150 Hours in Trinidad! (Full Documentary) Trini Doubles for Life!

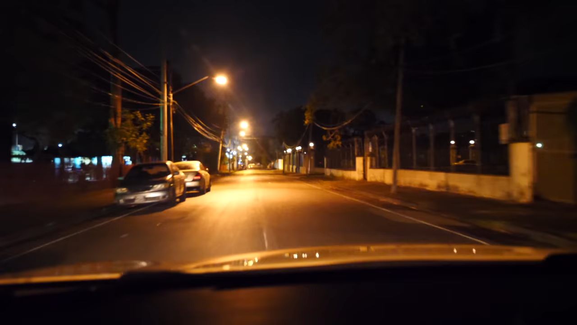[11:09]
Oh, it's nice and dark, huh? And we're back on the avenue. This is SNS. SNS?